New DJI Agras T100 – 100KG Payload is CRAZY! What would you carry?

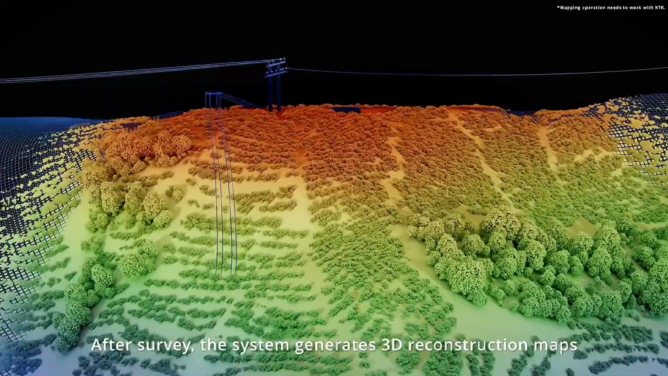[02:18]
After survey, the system generates 3D construction maps with 80% improved wire detection,